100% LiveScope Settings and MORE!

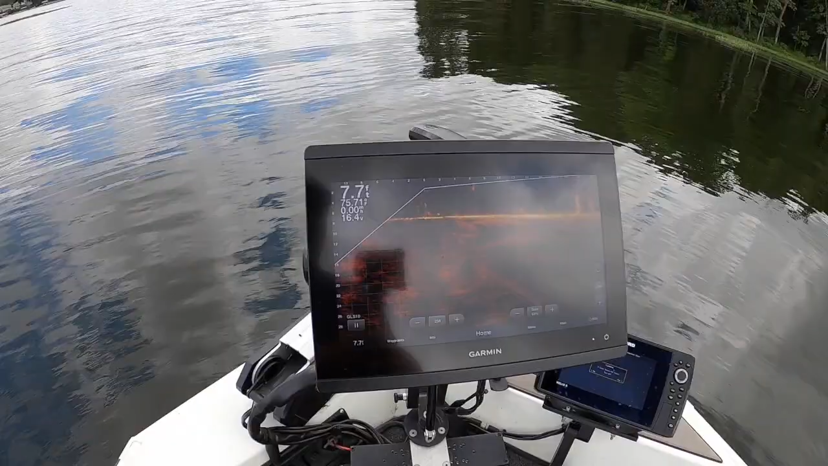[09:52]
i can't answer whether it does or doesn't but i can tell you that it's always it's the clearest picture i've ever seen on my monitor so you know it's got full full
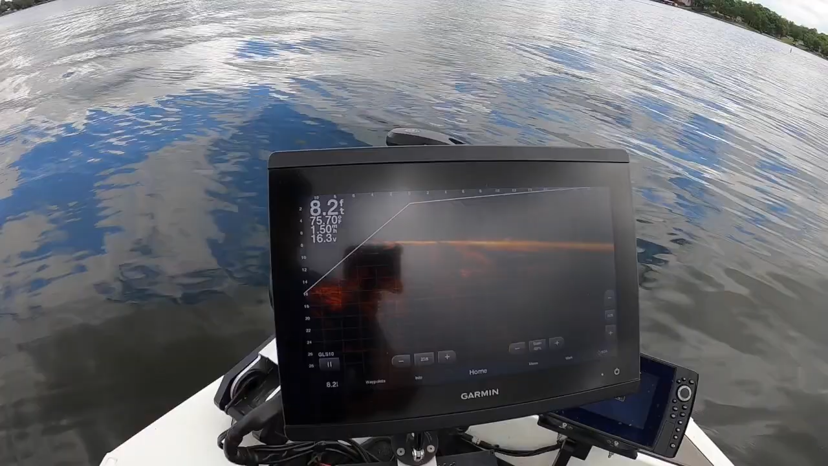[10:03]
On screen: depth 8.2 ft
battery power going to the unit you would expect you're going to get the best image that you're you could get and so my answer to that is it might not be better than better than what you can get with
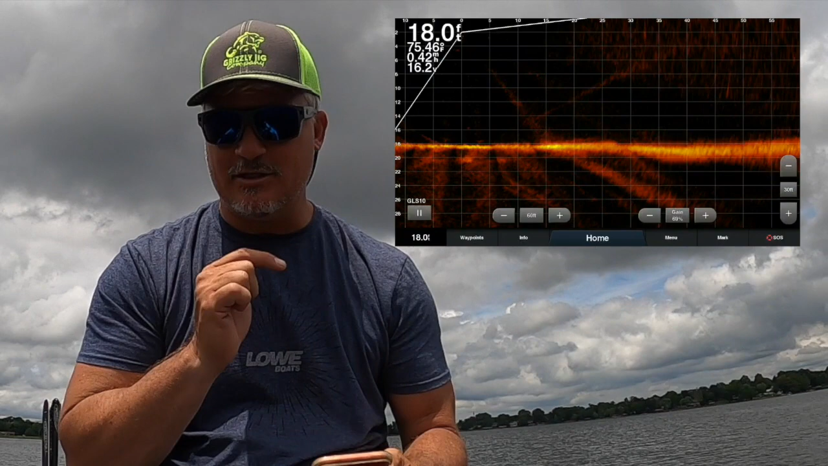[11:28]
started and we're scrolling and you can see those fish now out there at 45 we're going to try to catch some of those fish i'm trying to give you an idea of of active captain how valuable it is i have it running on my phone and all i'm doing now is scrolling closer to these fish here
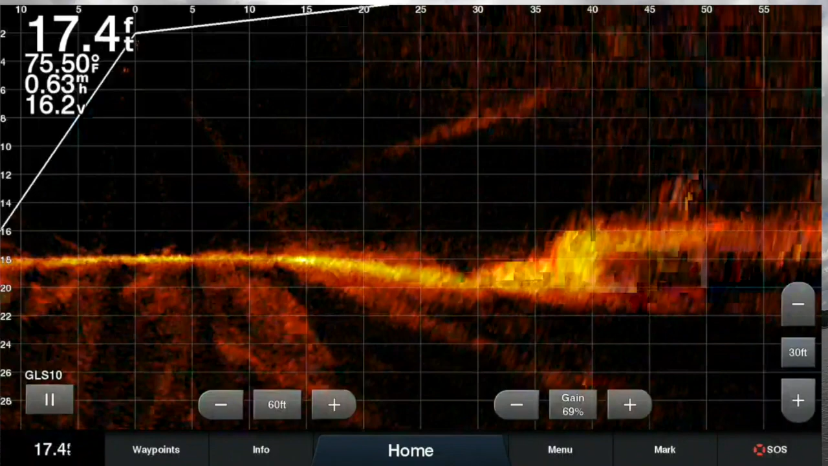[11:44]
On screen: depth 17.4 ft, water 75.50°F, speed 0.63 mph
and they look like they're just up on that ledge look at that right there on that pile we're going to see if those guys are crappy here real quick right there
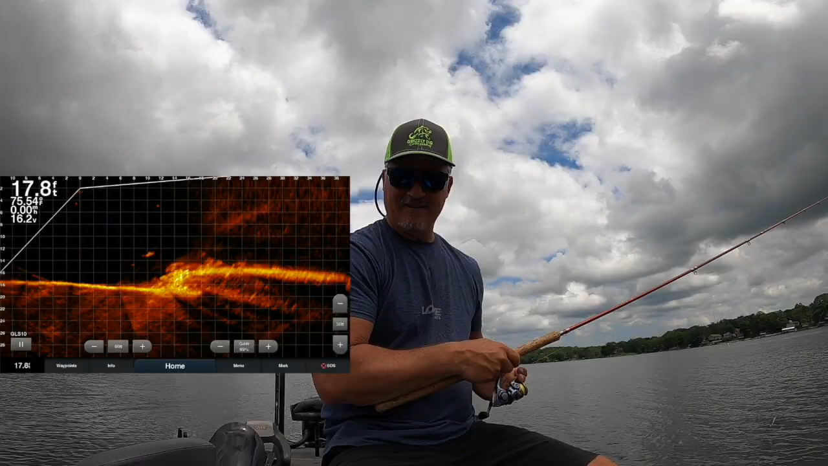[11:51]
On screen: depth 17.8 ft
scroll down there it is falling hopefully we have a taker
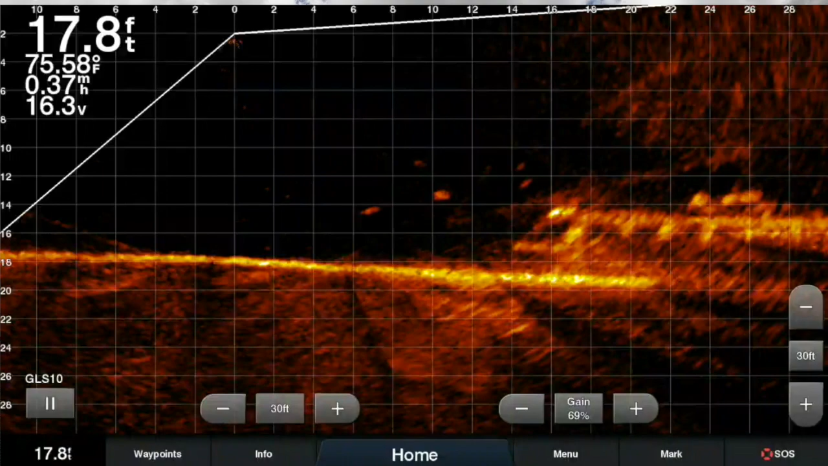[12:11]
On screen: depth 17.8 ft, water 75.58°F, speed 0.37 mph
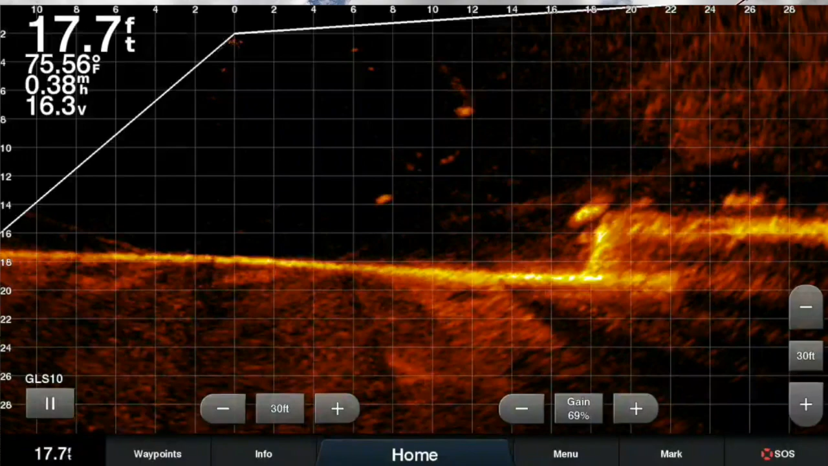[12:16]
On screen: depth 17.7 ft, water 75.56°F
there he is look at that that is right off the bat folks these are big fish we might have found the big fish man oh my gosh that's going to end the settings video live scope is fantastic settings you just saw me do it live live it gets good night